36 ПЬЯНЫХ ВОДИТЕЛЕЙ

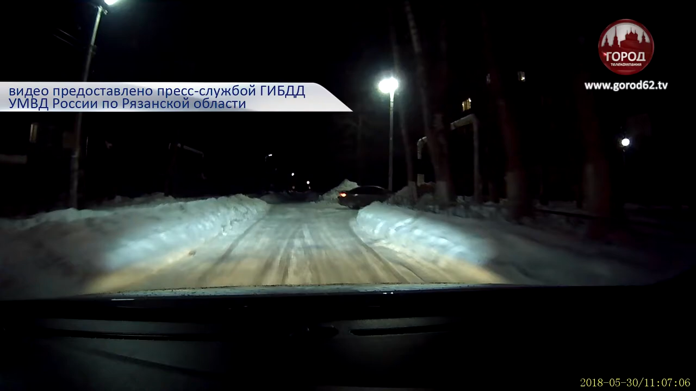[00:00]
Регистратор в салоне авто ДПС снимает обычный день обычного патруля. Точнее, таким он бывает редко. Вот, например, белая Kia. Внимание автоинспекторов она привлекает не просто так.
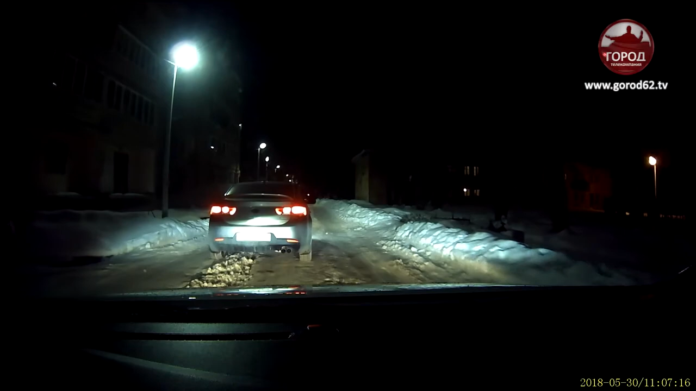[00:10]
После остановки водитель ведет себя необычно. На месте стоит не твердо, походка неуверенная, а изо рта пахнет алкоголем.